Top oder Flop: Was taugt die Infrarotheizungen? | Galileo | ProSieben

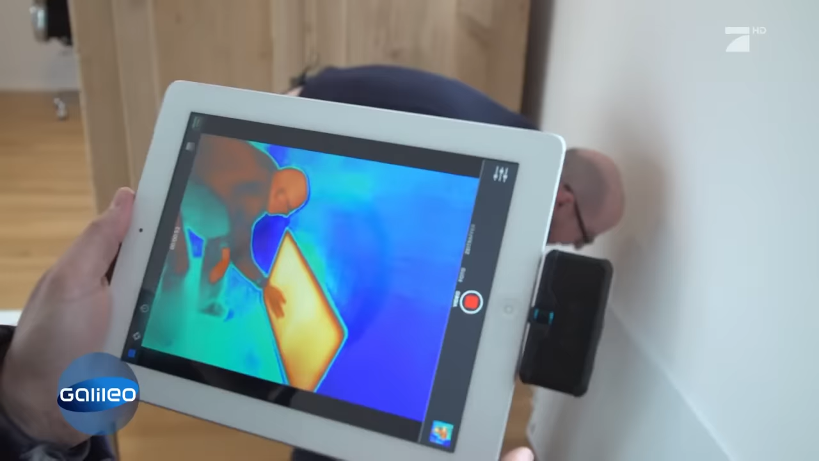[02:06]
Das ist gerade mal 15 Sekunden eingeschaltet und schon relativ warm. Man kann schon kaum mehr die Hand draufhalten. Die Spiegelheizung hat 450 Watt.
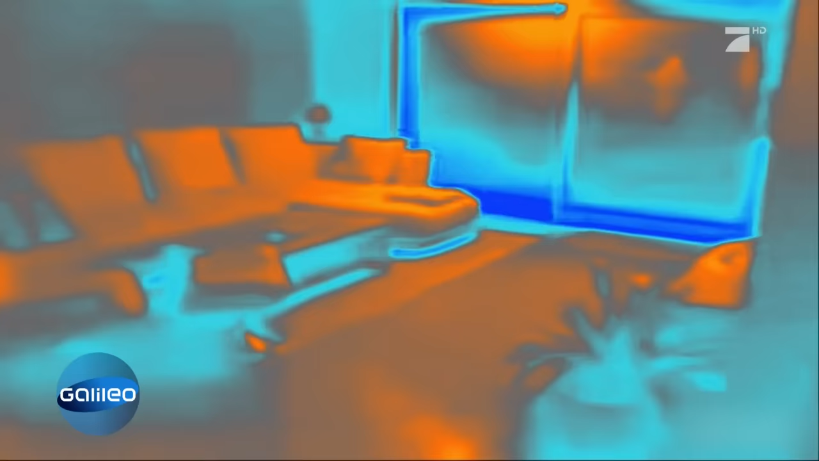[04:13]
Die Erwärmung von Couch und Boden kann man deutlich erkennen.
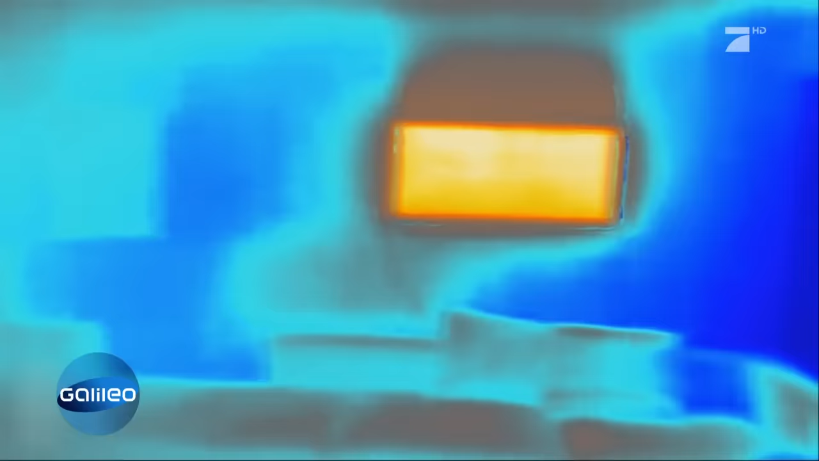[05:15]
Die über 100 Grad heiße Oberfläche gibt jede Menge spürbare Infrarotstrahlung ab.